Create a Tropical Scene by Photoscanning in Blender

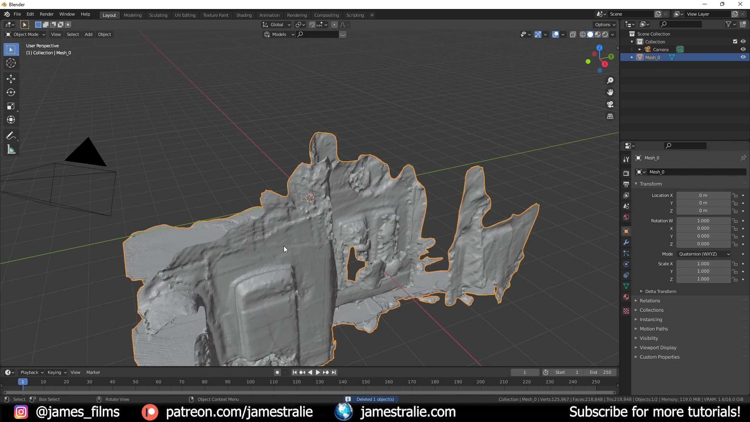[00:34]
So you can see the scan is a little bit messy here when I bring it in from Polycam.
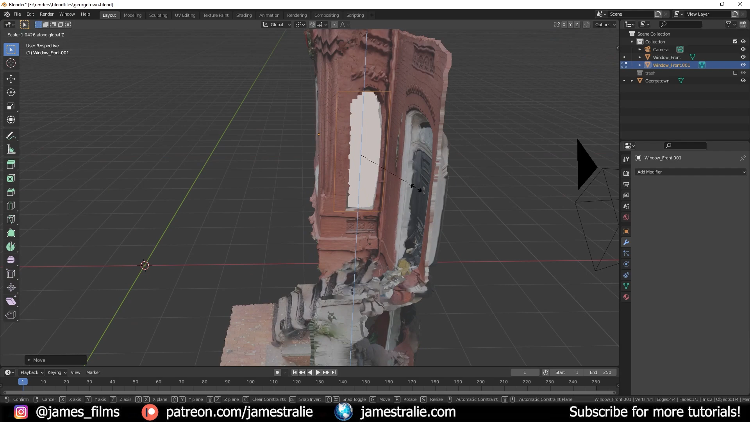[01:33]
Those windows like I said were kind of a mess and typically photo scanning struggles a lot with reflective surfaces but alas we were able to fix that quickly and get to setting up the camera.